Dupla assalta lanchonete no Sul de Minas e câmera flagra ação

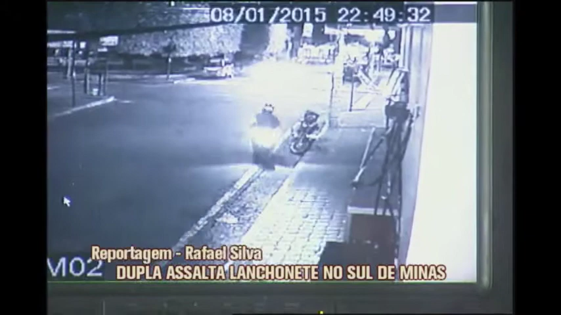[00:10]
Já passava das dez e meia da noite, quando a moto para na porta da lanchonete. Um dos homens desce e entra no comércio.